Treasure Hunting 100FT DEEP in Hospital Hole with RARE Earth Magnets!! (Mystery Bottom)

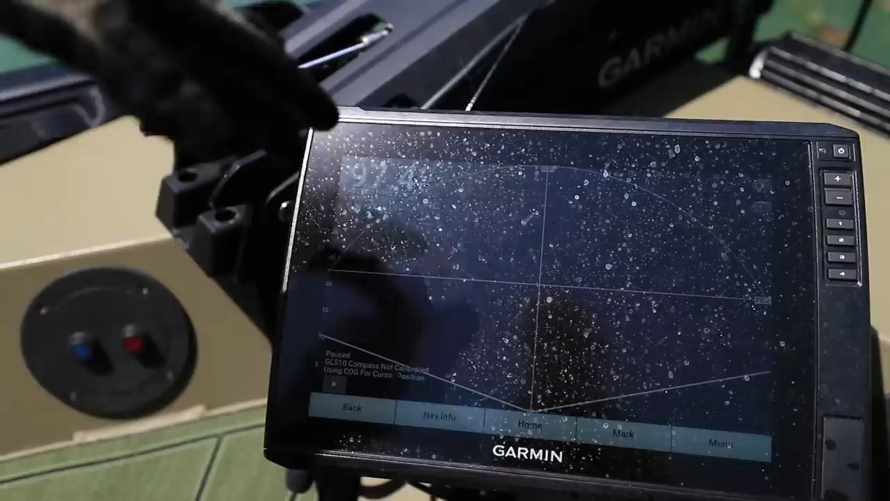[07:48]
it's no use for this but so 93 95 97 is about the deepest i've seen so when i told you guys it's 100 foot deep